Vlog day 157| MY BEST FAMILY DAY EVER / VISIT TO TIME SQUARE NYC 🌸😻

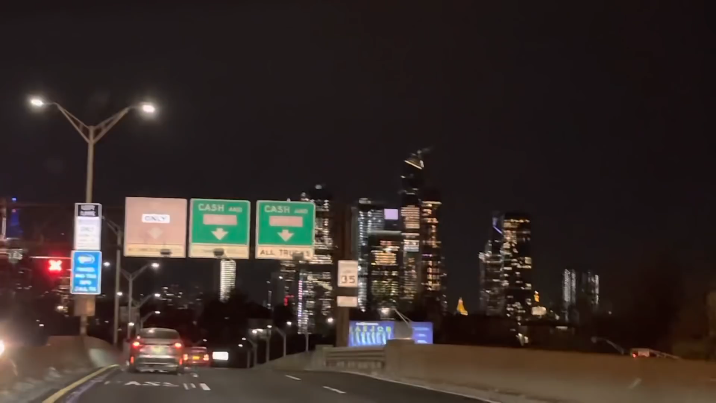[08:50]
ये सामने एम्पायर स्टेट बिल्डिंग है राइट साइड पर। अच्छा ठीक है, ये जो है सामने, वो सामने राइट साइड पे पॉइंटी सी नजर आ रही है।